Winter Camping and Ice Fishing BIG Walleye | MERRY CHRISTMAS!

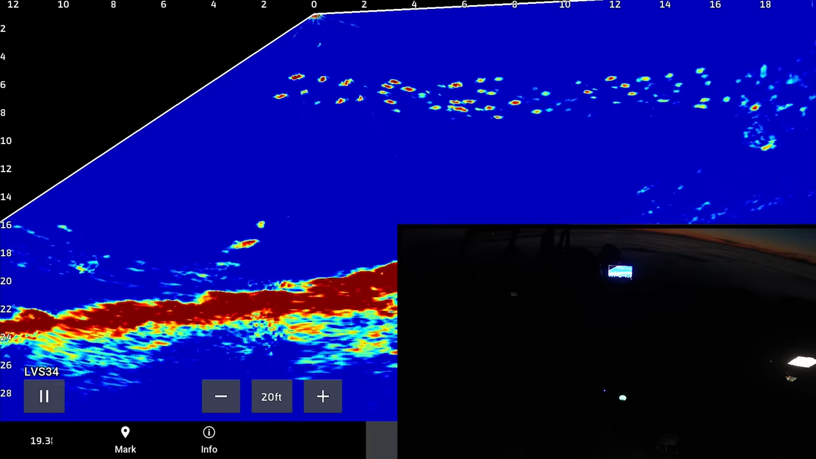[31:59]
Oh, what is this? What is this? It's up higher, it's coming back again. Looks decent. Oh yeah. Come on. There we go.
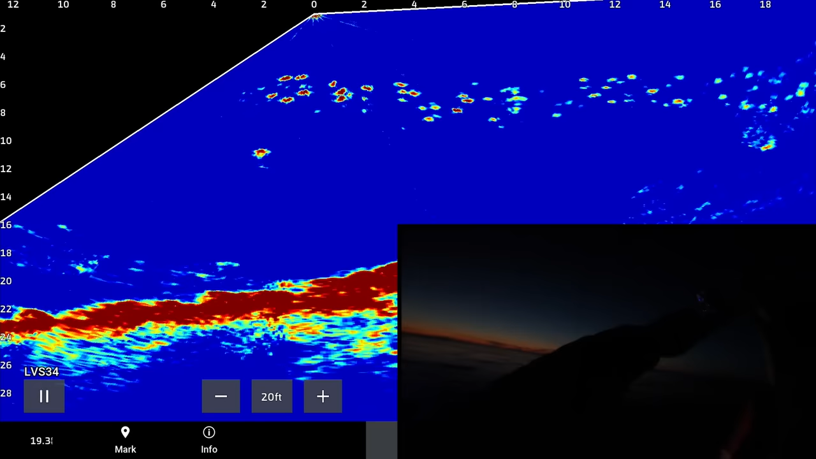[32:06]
Is this gonna be a walleye? Or a burbot? It's getting late already.
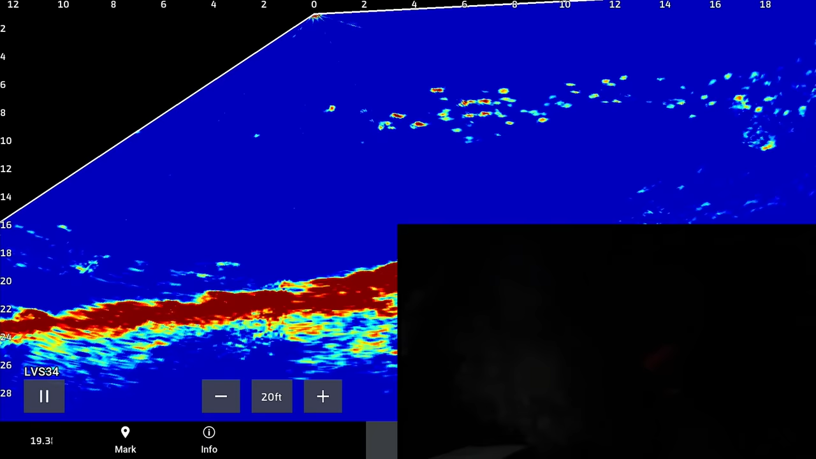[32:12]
I should be getting my shucks. Oh, look at that. Nice walleye. Suspended walleye. Oof. It's dark already.
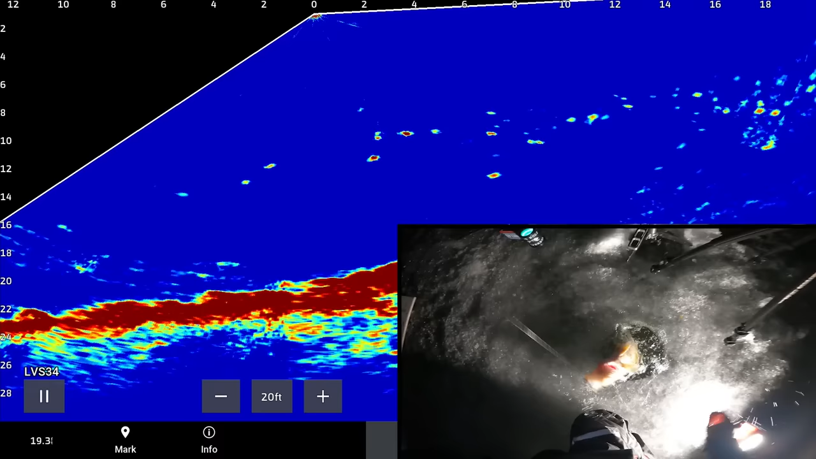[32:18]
Easy, easy, easy. That thing hammered it.
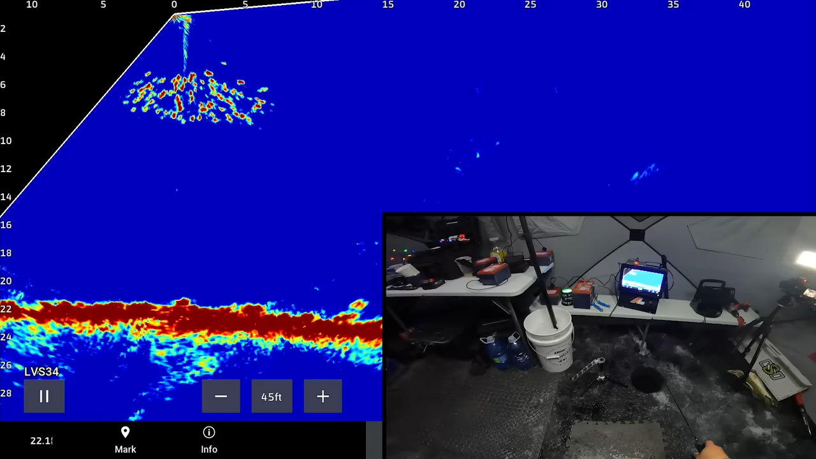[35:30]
Oh yeah, come on. Here we go. Here we go. Oh, it just hardly touched it. I'm thinking burbot. I'm thinking burbot.
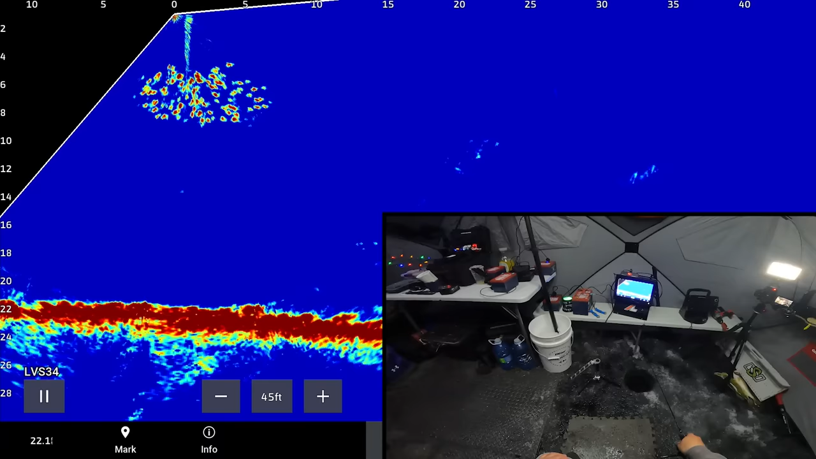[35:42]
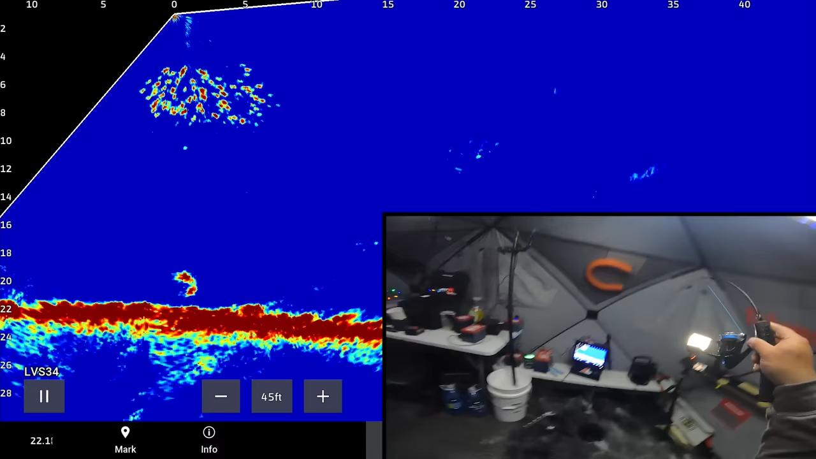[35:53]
There we go. It was a pretty hard bite. Like a burbot would clamp down. Pretty sure it's a burb.
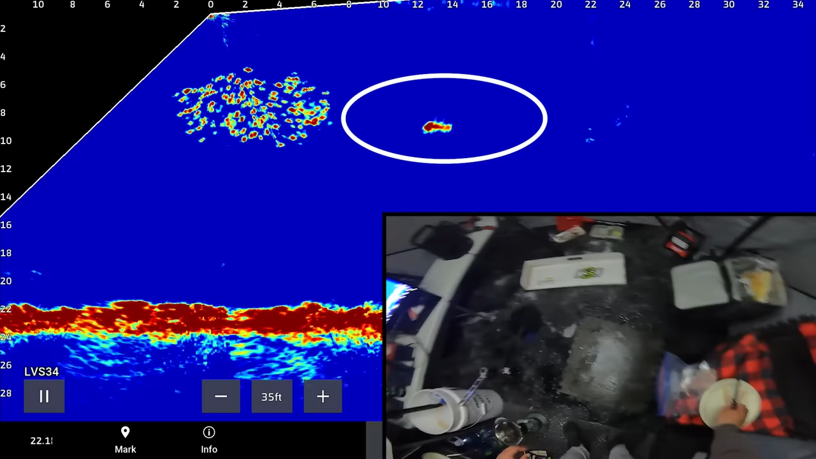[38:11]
Oh boy, that's a bigger mark up there. Look at that. Look at that fish up there.
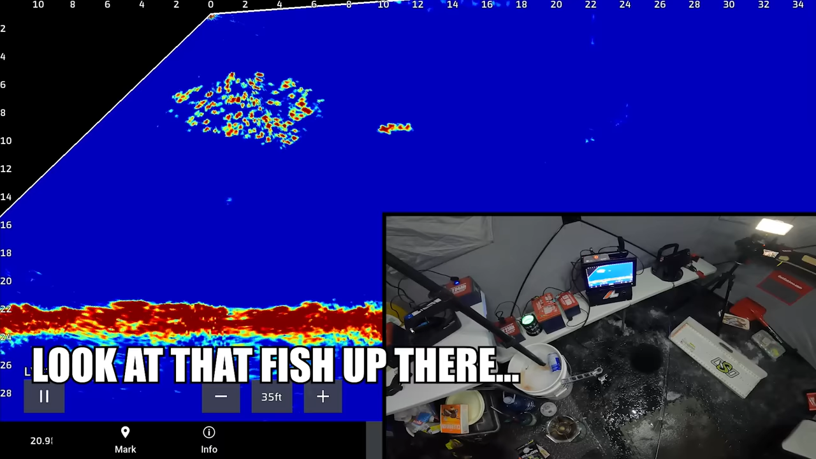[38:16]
That's bigger. It's going up to all the Ciscos.
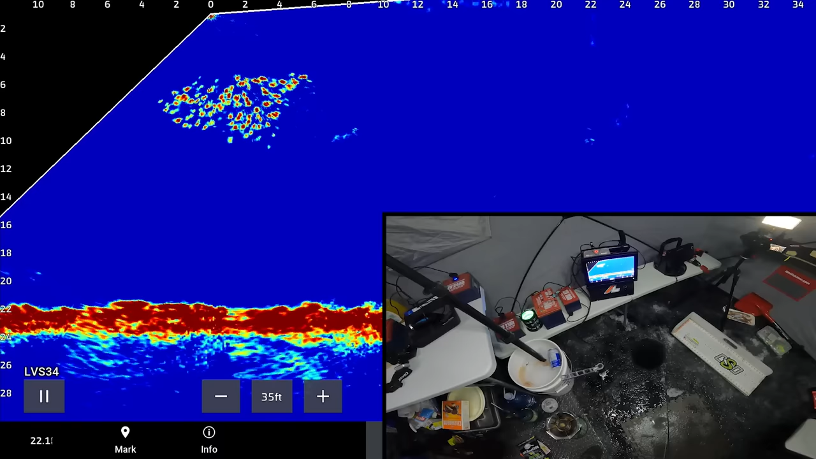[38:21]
I'm just prepping all my fish.
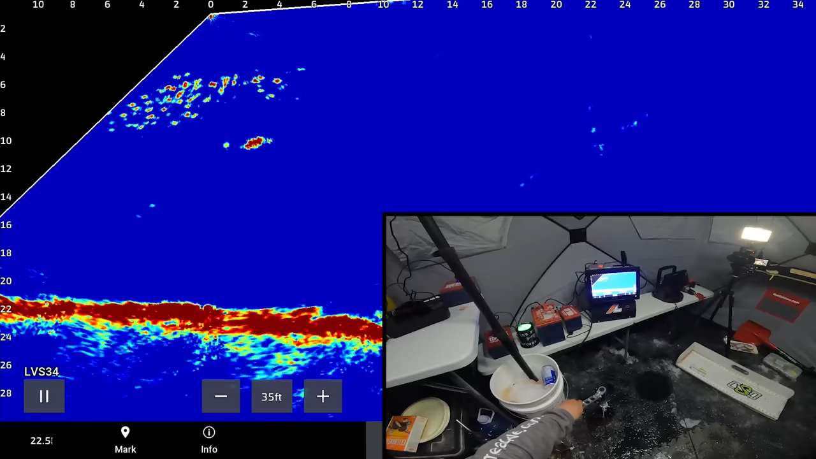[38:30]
Oh, here it comes. Oh boy. Oh boy. What is it going to be? I'm thinking it's going to be a big walleye, not?